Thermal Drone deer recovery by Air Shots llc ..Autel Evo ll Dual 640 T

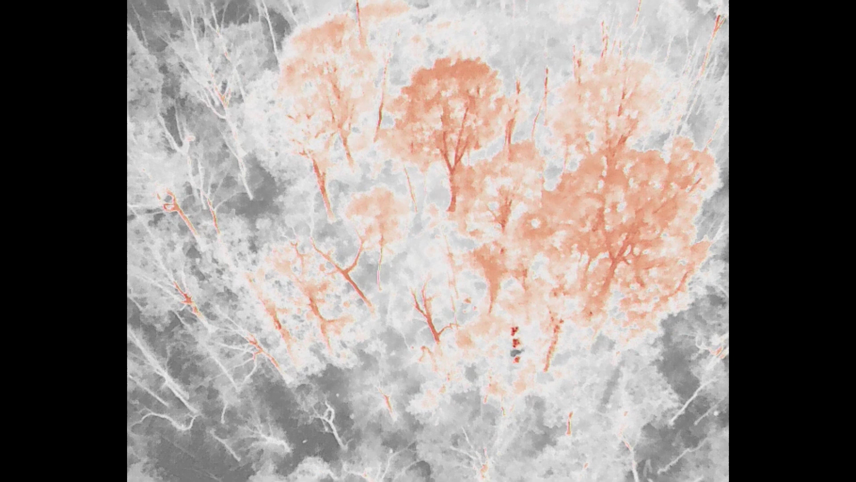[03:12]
And we were able to guide them right to the area that the animal was in when I'm following the drone. And now they're loading the deer into the jet sled. You can see now that there's a figure in the jet sled.
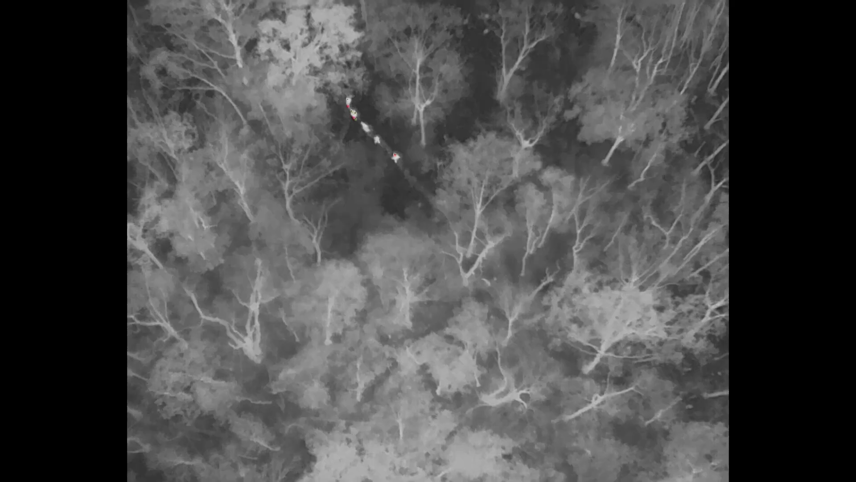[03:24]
This will switch very shortly and you'll see another view of it.
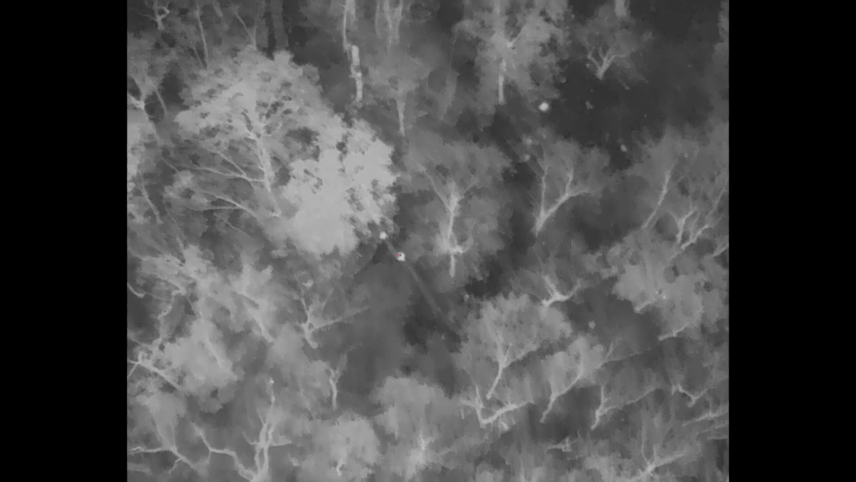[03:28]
But now the animals in the jet sled.
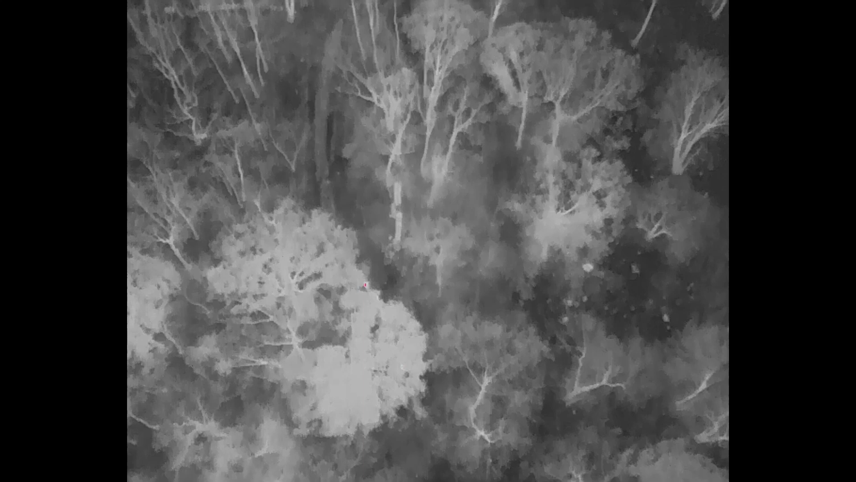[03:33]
And they're on their way back now.
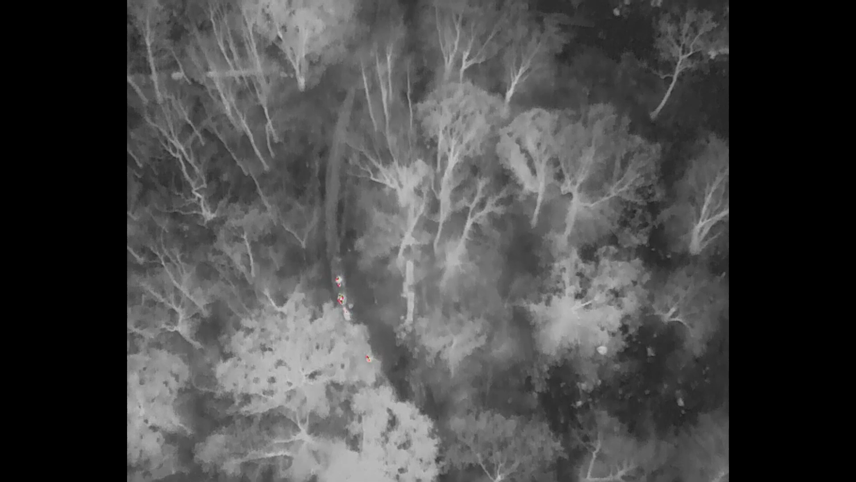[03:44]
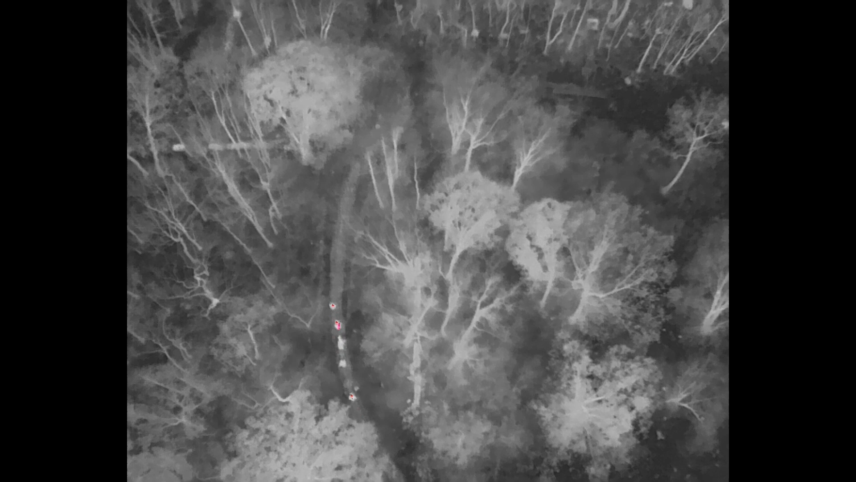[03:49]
And as it comes down to the straightaway, you'll see the difference in the thermal signature with the jet sled.
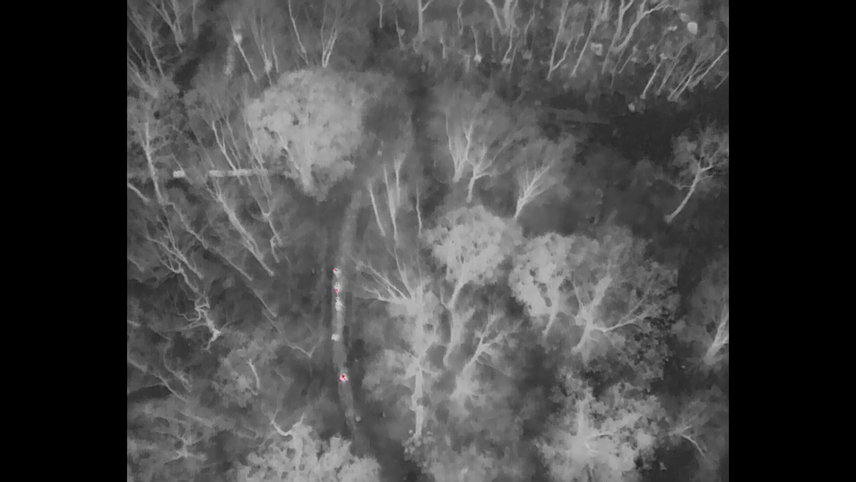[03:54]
So now you can see the sled, the second item in a row. And now that is giving us a thermal signature as well because the deer is in it.
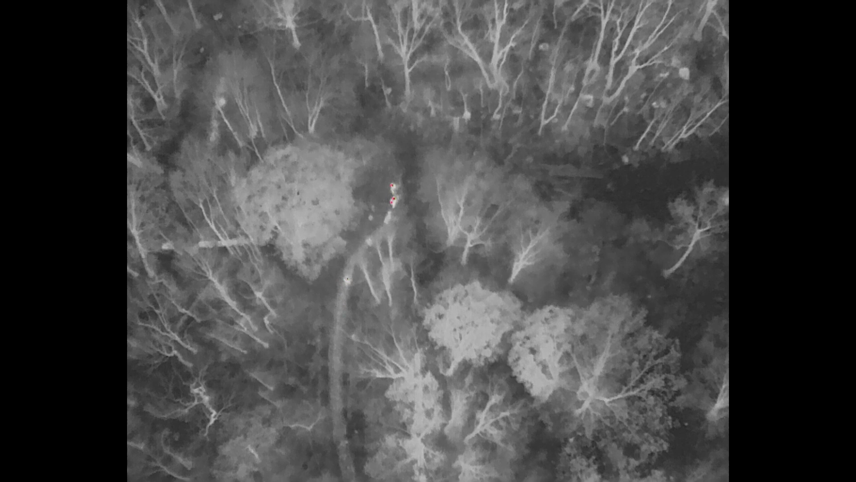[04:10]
So if you down a deer and you lose your blood, you're going to want to call us in the first three to six hours.
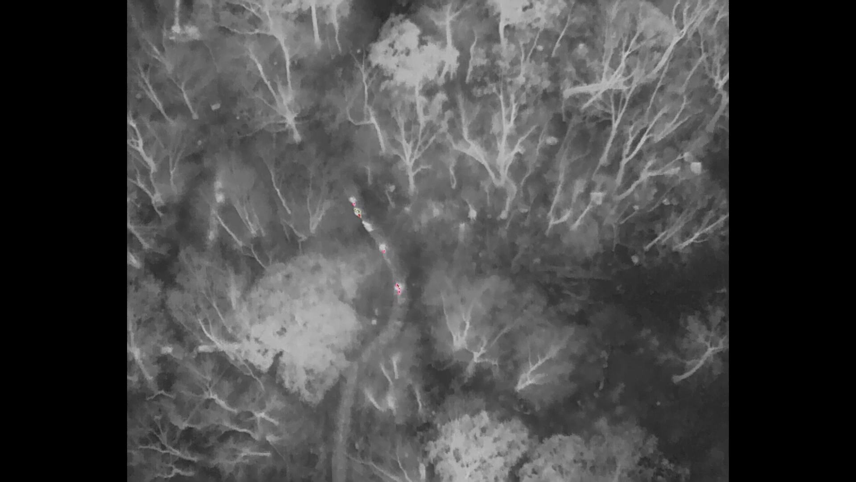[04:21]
This animal was down for four hours and we had a fairly decent thermal signature.
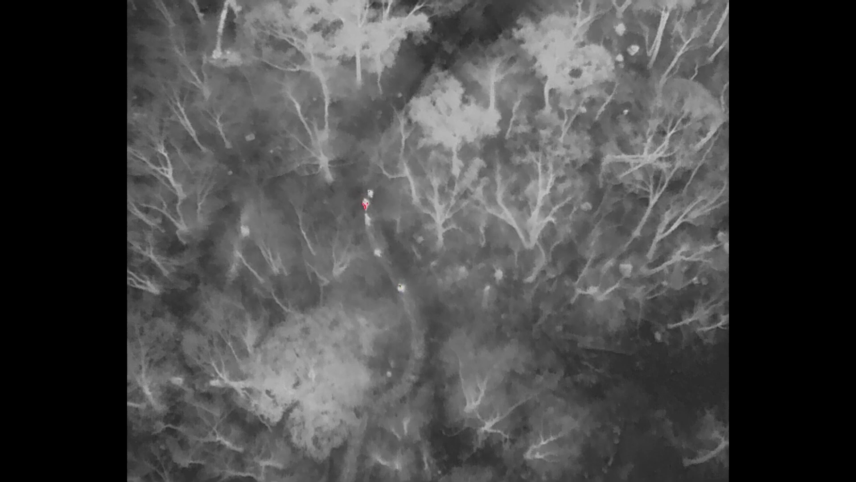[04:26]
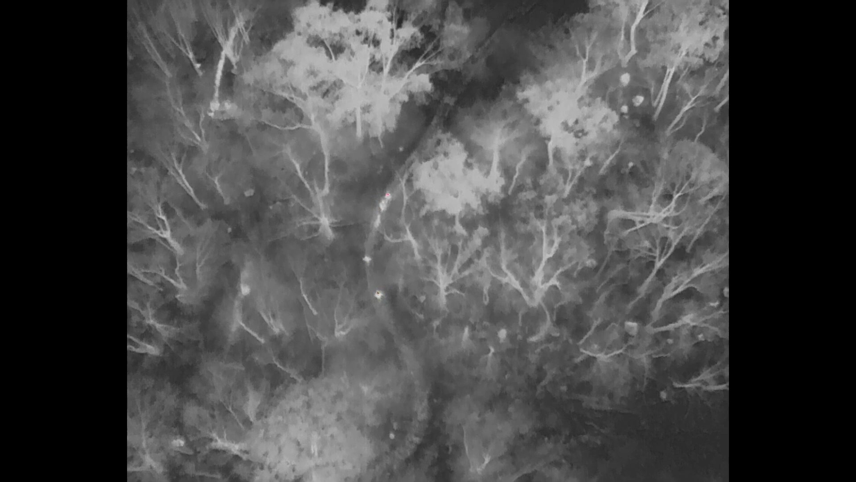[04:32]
But as time goes on and as the air gets colder, we get less and less signature that we can search for.